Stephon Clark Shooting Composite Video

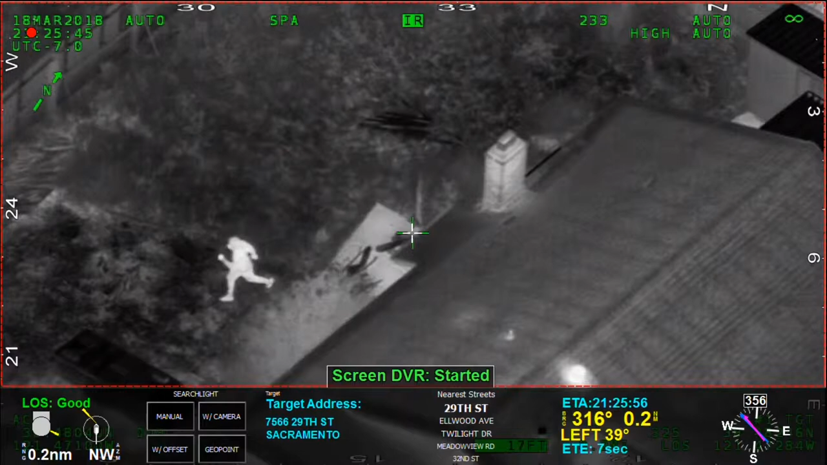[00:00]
I just broke the window, running south, running to the south
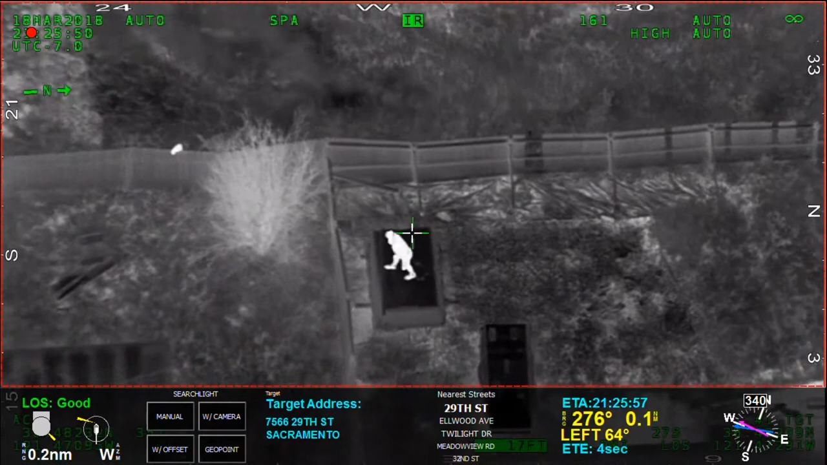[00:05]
49 unit 2, I'm going off He's off right now, I'll take you back on that
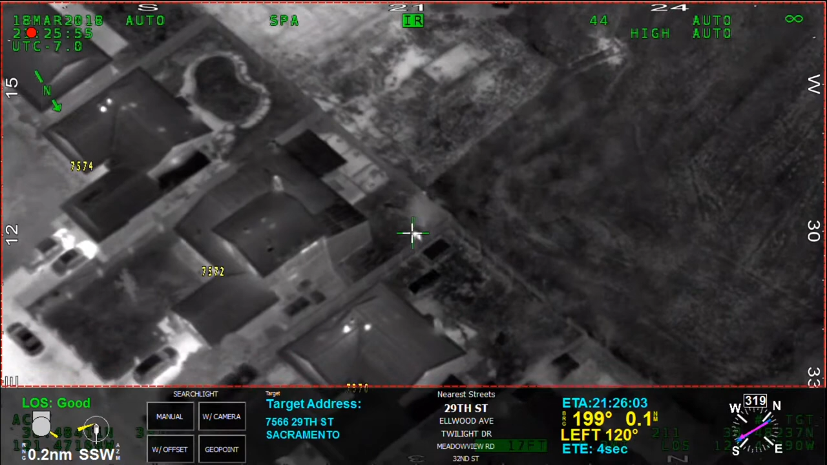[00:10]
Sir, let's get more units, backyard is 7572, running south He just broke the window, I believe we're on the house at 7570 But he's one house to the south right now, going to run Okay, he's running towards the backyard
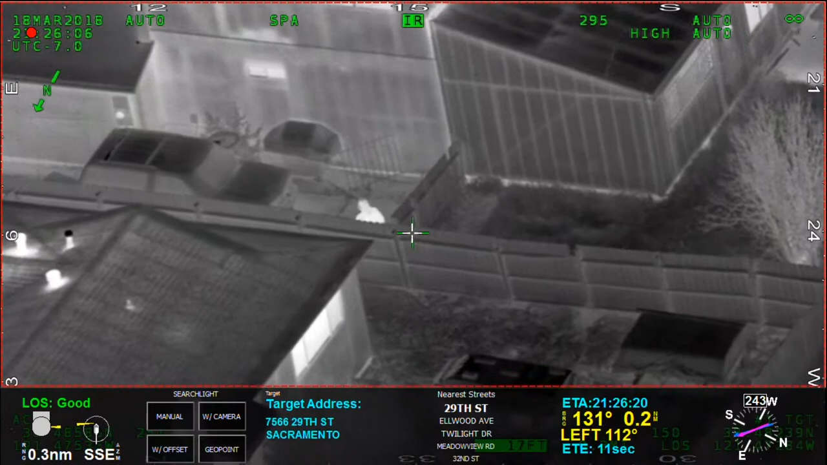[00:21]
All I can tell is he's got a hoodie on, he's running towards the front yard of 29th street 7572, 29th street He's looking into another car that's in between the fence and the front yard Over here, Jarrett Jarrett
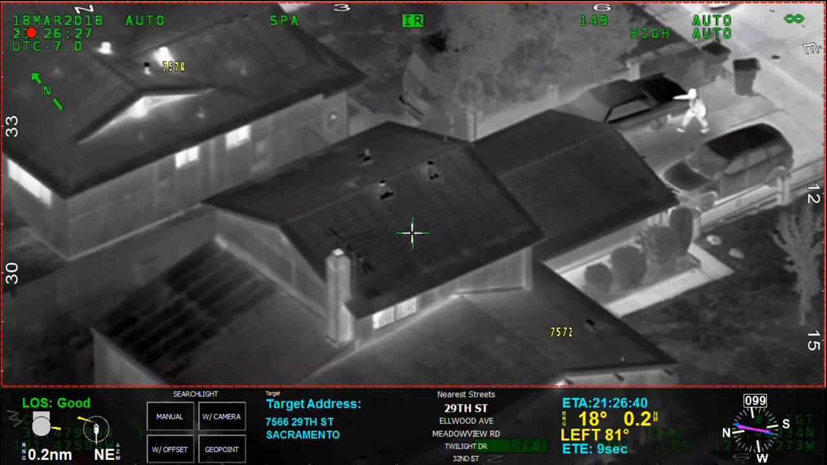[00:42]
So, he's running in scotch, it looks like he might be getting run at gunpoint Hey! Show me your hand! Stop! Stop! So, he's going to cover it on this guy, he's running south, he's going to hit this field Uh, he's at, right now at one further last year, one yard to the south Uh, 7572, uh, two units trying to catch him Show me your hands! Get a gun! Get a gun! Last every shot's fired, so good to go God damn! Get a gun!